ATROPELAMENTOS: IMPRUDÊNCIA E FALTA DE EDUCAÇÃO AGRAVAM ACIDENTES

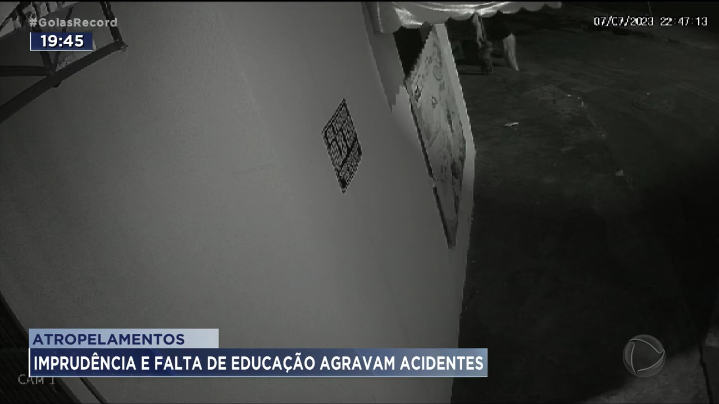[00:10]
Ela estava nesta rampa da calçada na porta da casa onde mora.